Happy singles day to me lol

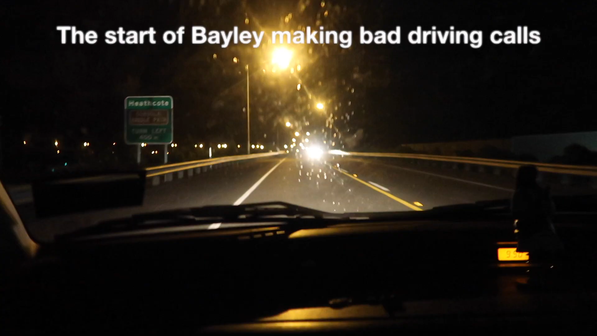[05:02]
don't want to turn left We want to stay on this road
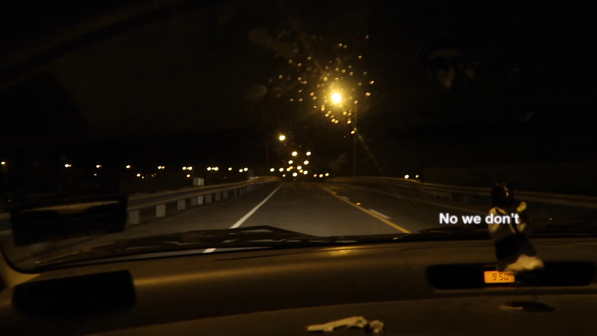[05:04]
And drive all the way out to Littleton I don't think so No, we have to We have somehow turned right Next right again